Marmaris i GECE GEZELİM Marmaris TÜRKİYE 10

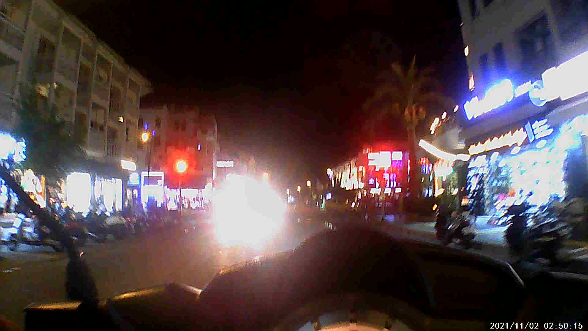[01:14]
şurası Marmaris'in en sembolik yerlerinden bir tanesi, Gima Point Center dediğimiz yer. Oraya nasıl gidebiliriz? Şöyle bir dön dolaş yapabiliriz aslında. Hem oraya gidelim, orada bir barlar sokağı var. Orayı da bir gezmiş oluruz.
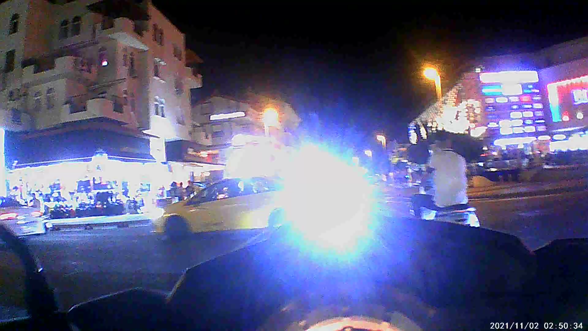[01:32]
Yoğun bir sokak var orada. Orayı da gezmiş olalım. Evet arkadaşlar, burası da Marmaris Gima Point Center bölgesi.
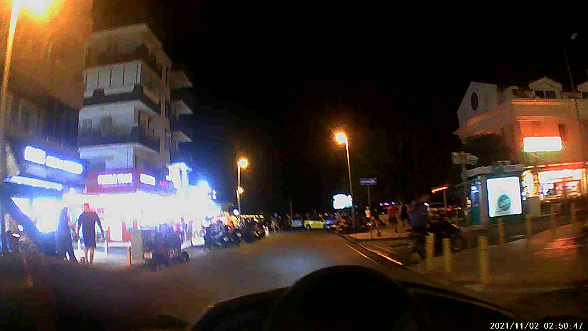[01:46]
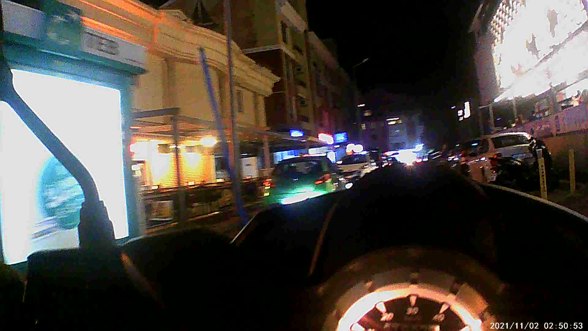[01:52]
Şuradan gidiyoruz. Burası barların bir arka sokağı. Dönüş sağlayabilirsek de önlerden bir tur atacağız.